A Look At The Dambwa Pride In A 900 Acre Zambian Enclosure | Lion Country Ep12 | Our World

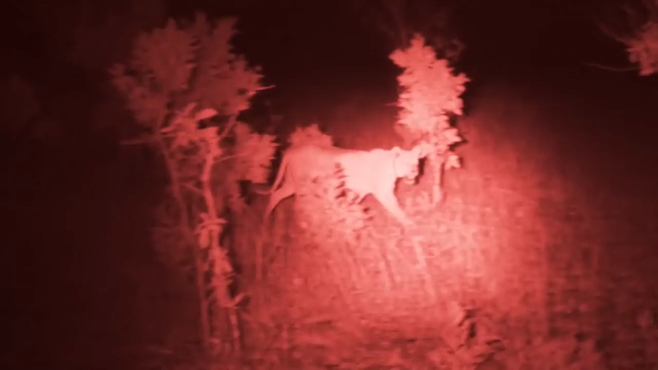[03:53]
To bring down a very fast impala
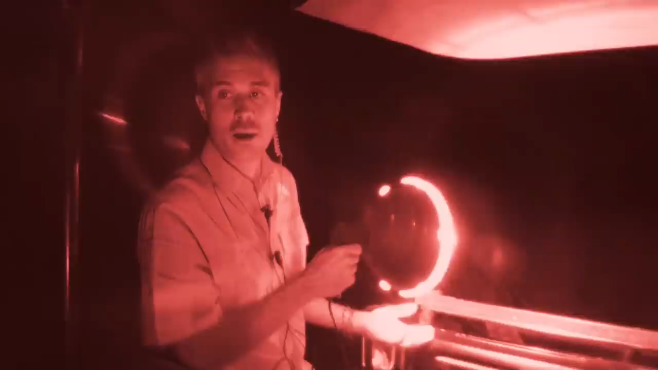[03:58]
is a completely different skill to bringing down a large and heavy animal like a zebra. So just through trying to hunt each of those species,
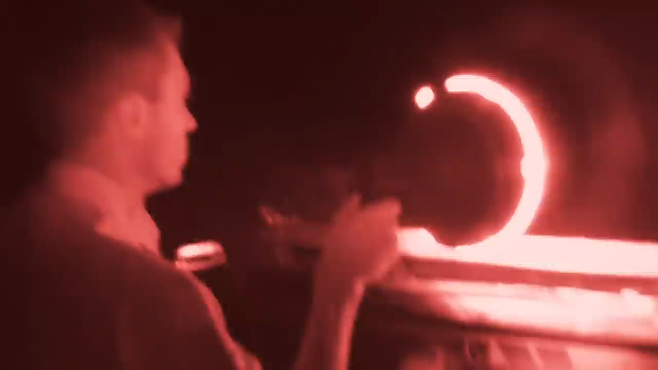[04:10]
they'll gradually learn what is the best technique. In the pitch dark, it's hard for David to locate game animals. Then he spots a herd of impala.
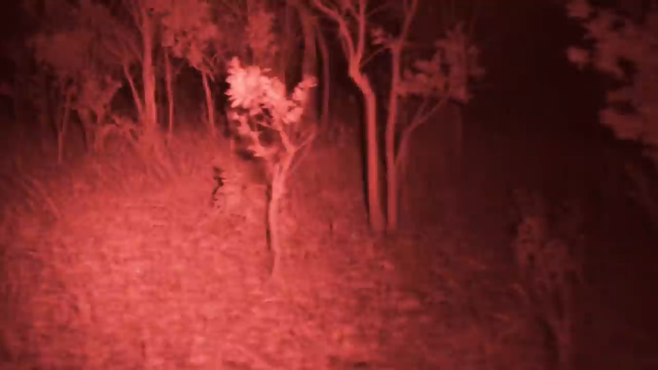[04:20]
There's a huge amount of eyes about 300 metres to my left.
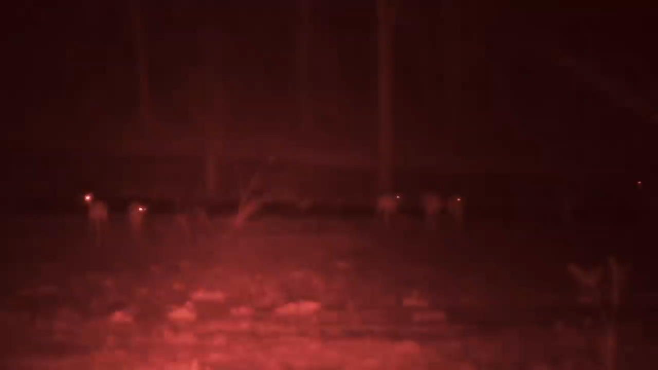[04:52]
They are very quick, they're very observant. There's lots of eyes to keep the lookout,
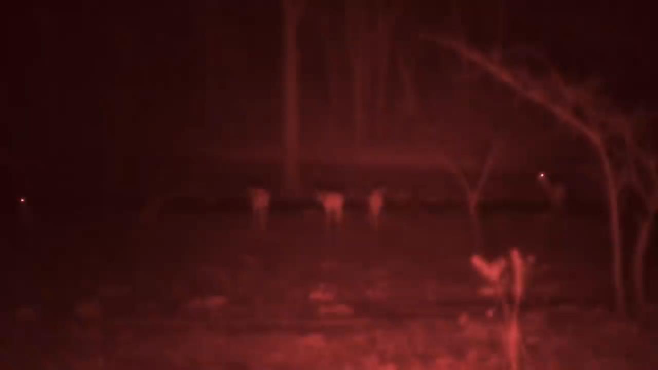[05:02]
and this is very flat and open ground. The lions close in.
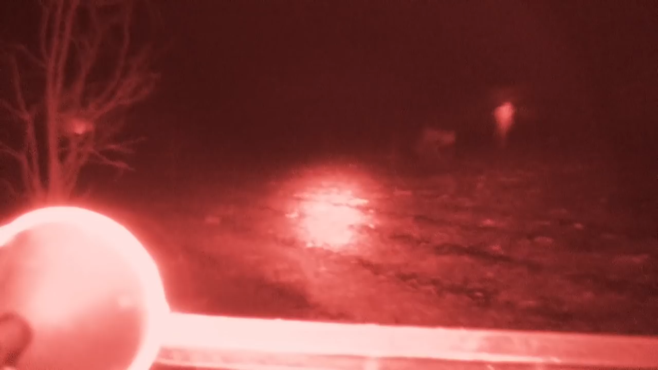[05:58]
Lions can really only keep up any kind of top speed for about maybe 300 metres if they're lucky,
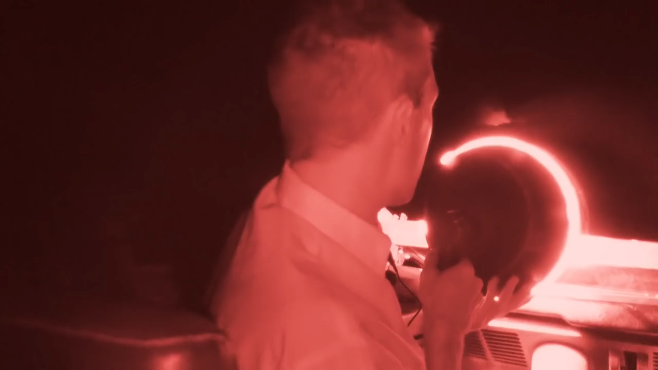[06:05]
and I think she's let that one go.